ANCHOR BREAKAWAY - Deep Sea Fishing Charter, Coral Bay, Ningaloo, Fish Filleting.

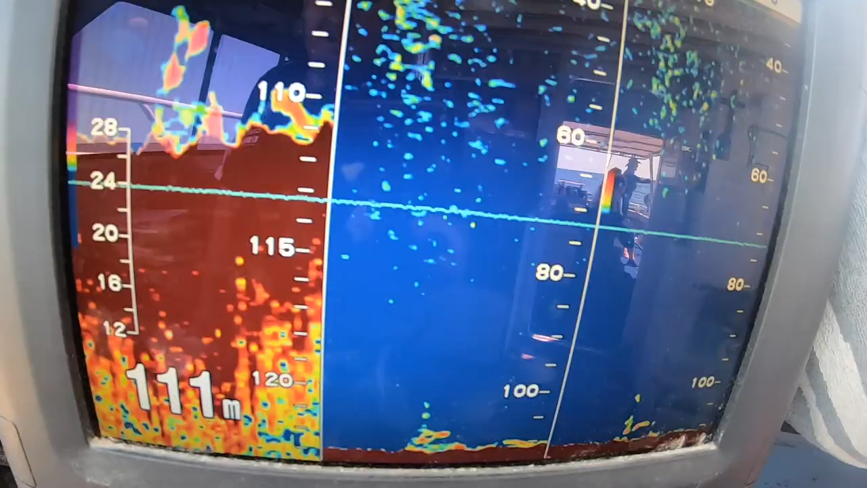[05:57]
On screen: depth 111 m
So yeah, second spot, a little bit deeper. Not a huge show, but definitely fish, so see how we go.